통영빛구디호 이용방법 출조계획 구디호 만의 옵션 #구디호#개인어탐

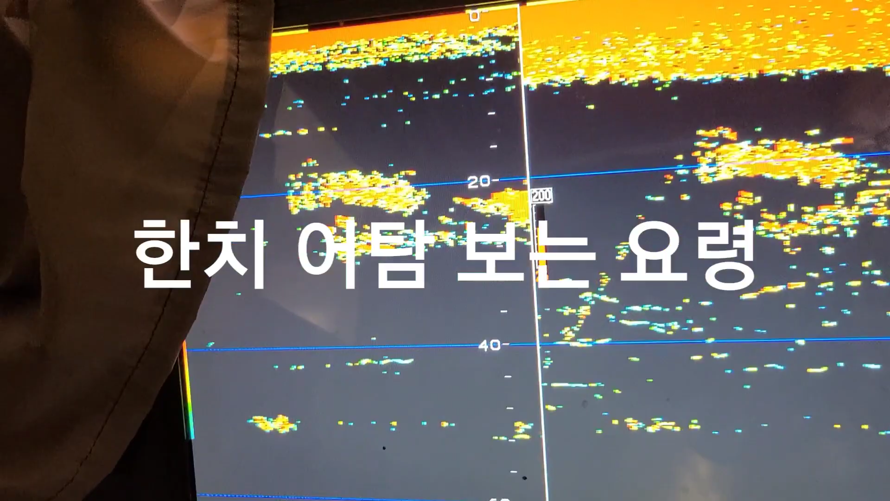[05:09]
이렇게 덩어리로. 끊어서 끊어서 가는 거. 이게 오군입니다.
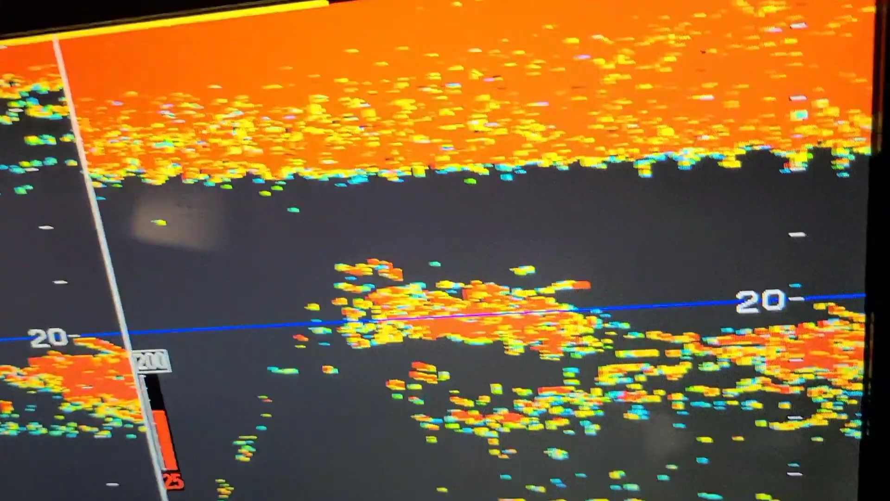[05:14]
22m에서 25m 잘 가고 있습니다.
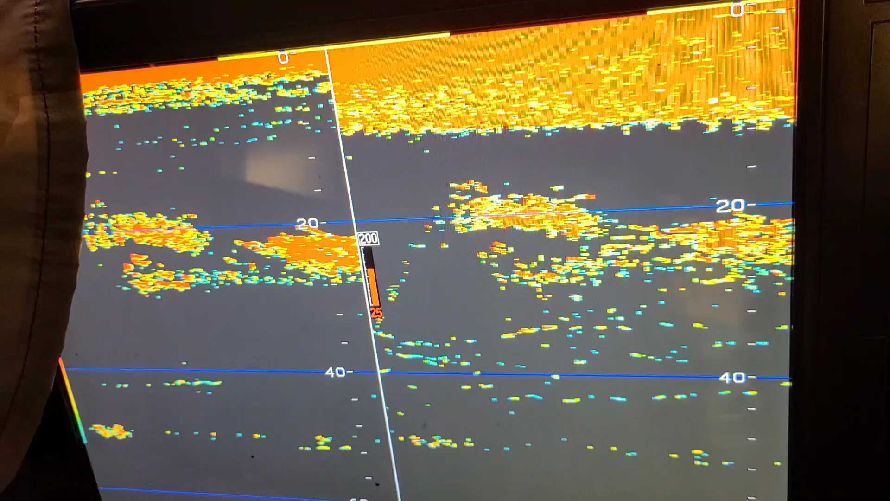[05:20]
자 보십시오. 이것 한번 볼 때. 이렇게 봐야 됩니다. 벌겋게 이런 거는 권장이고.
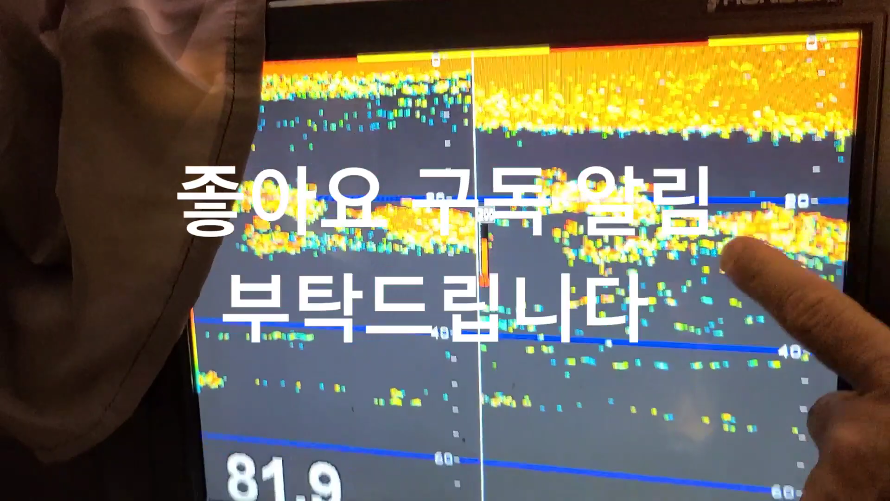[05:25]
이렇게 덩어리로 벌겋게. 벌겋게 이런 거. 이런 것들이. 환채고.